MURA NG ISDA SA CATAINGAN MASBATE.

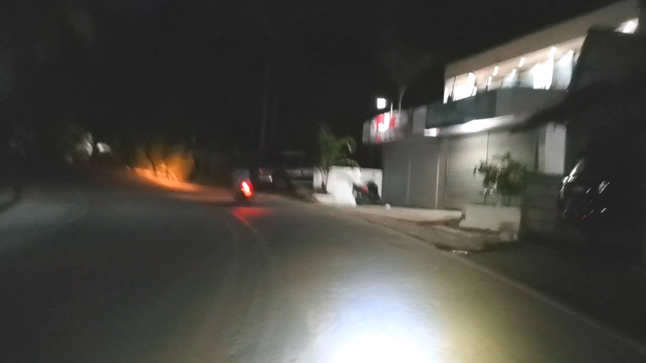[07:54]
Dito sana oh, maganda sana kung matataas din na mga ano, street light yung ilagay. Maganda tingnan ito palabas. Yan. Yala yung street light din dito, patay sindi.